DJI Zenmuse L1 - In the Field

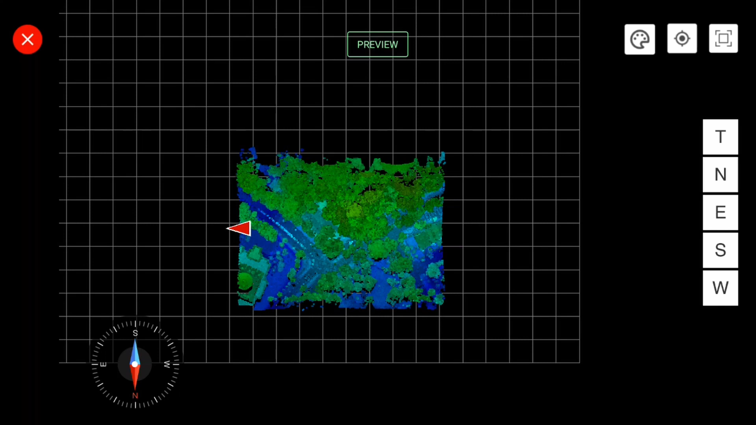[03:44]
in this case it's by height or you can have by RGB colorization or in terms of reflectance this is RGB mode
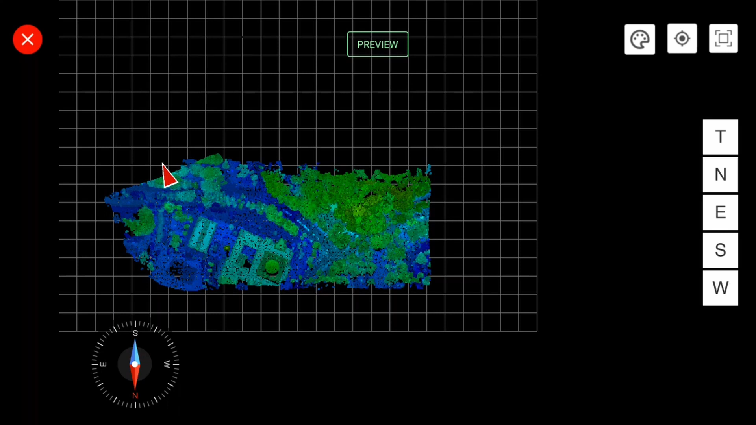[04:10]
so you can see in real time what's going on you
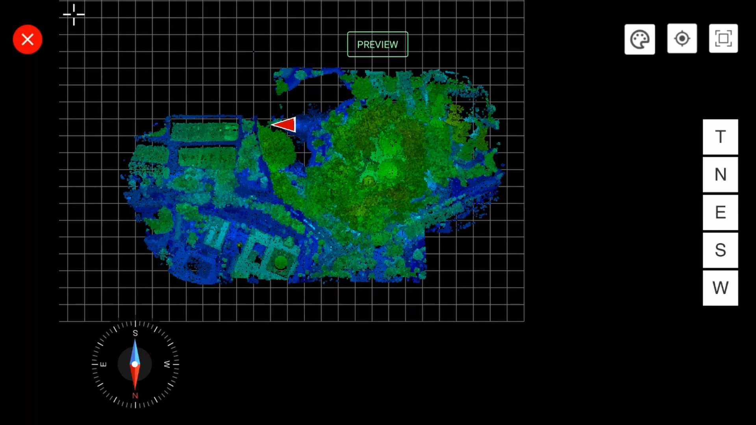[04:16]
won't miss out on you can figure out like for instance if you miss the patch you know you need